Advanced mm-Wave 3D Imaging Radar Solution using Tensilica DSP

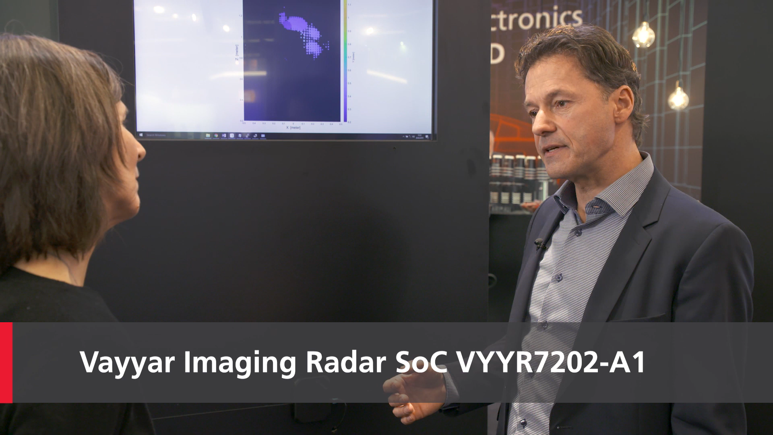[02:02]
Viya, our partner, is using a Tensilica DSP for the radar signal processing. And Tensilica baseband processors can be used for low-power processing, which saves actually Viya an external CPU.